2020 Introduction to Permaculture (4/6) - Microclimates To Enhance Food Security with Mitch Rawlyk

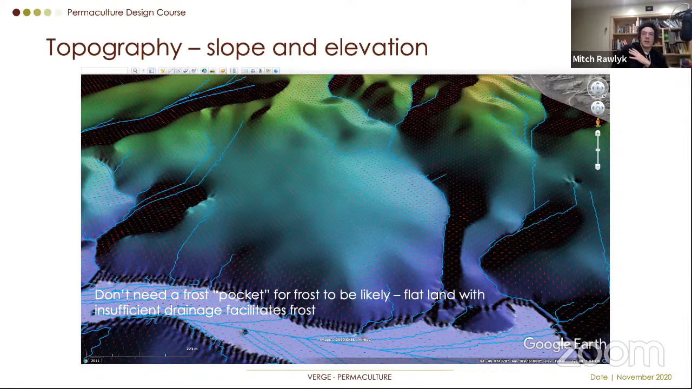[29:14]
And so even on places where it's flat, you don't need a depression, but having insufficient draining will facilitate that frost because that cold air can't move anywhere. Next up is soils and microclimate. So the effect on microclimate with soils is primarily through the water content.